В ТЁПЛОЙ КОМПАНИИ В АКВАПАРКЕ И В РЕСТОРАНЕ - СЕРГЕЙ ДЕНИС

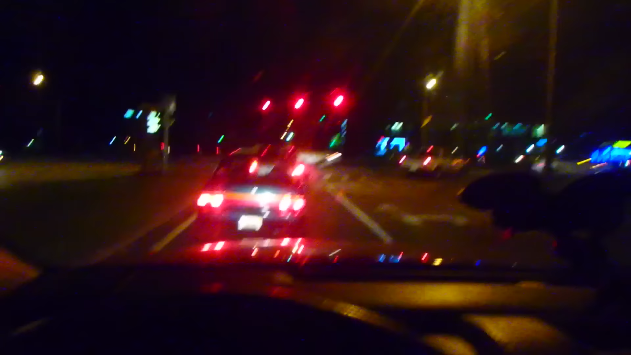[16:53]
Темень темная. Боже, какая дорога. Скоростная, шикарная. Я по мосту еду.